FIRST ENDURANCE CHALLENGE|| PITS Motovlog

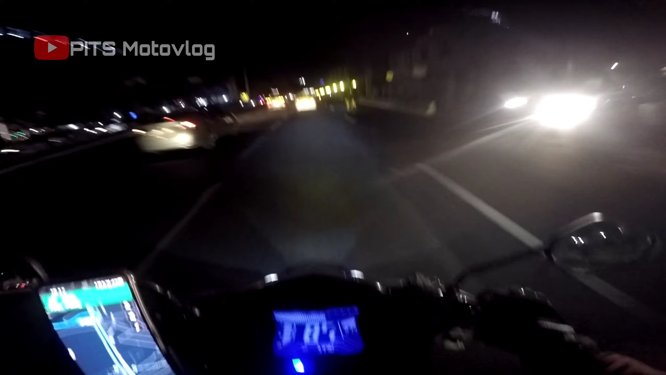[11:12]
All right. Kanan kanan kanan. Dire dire dire dire dire dire dire lang to. C5. Ano spin? Magkubaw, EDSA. Wait lang, wait lang. Alalay, alalay, alalay.
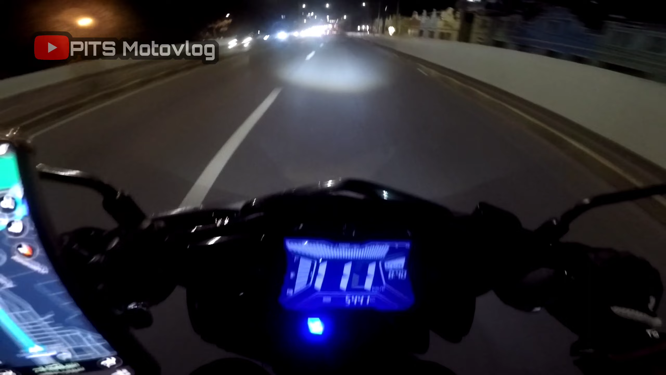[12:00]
Stop light naman dito. Okay, kaibigan tayo, C5 extension.
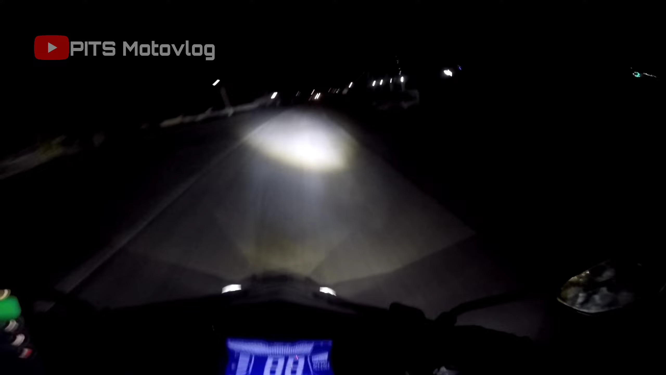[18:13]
Dilim na. Dahil na mga kakuya, malapit na tayo sa Caibian Tunnel.